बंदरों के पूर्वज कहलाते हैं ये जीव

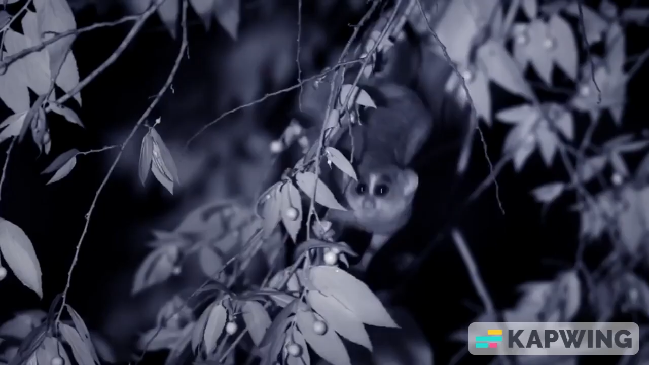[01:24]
सिकार रात के समय ही करते हैं पहले इन्हें बंद्रों की परजाती में सामिल किया गया
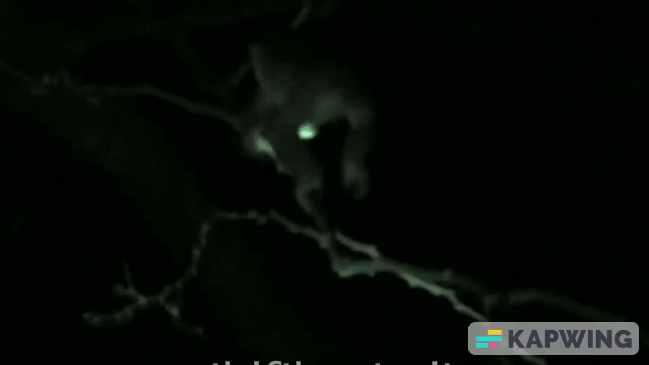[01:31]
था लेकिन बाद में इन्हें अलग कर दिया गया